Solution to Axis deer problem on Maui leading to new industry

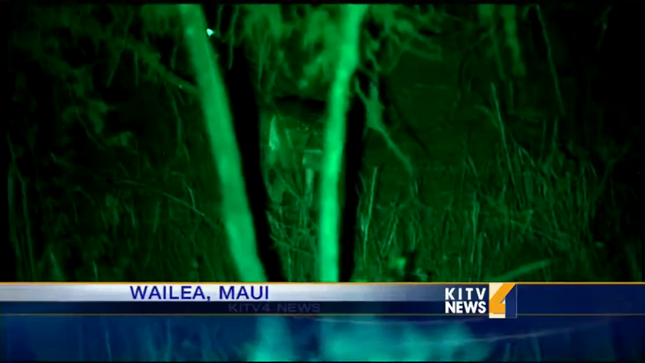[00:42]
Their eyes glinting in the green light. A drive around Wailea on Maui reveals its stealth residence, temporarily shrouded by Kiave trees.
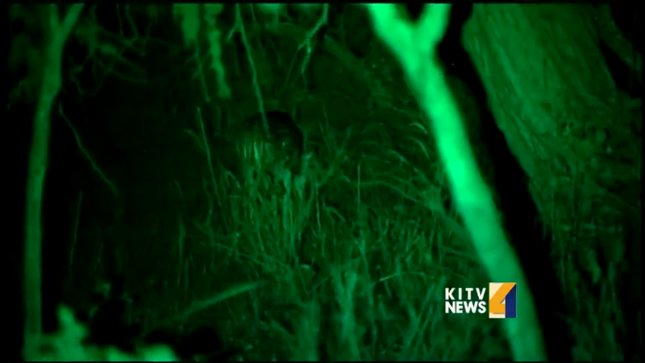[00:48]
Pretty to look at, but... It's an epidemic. It really is.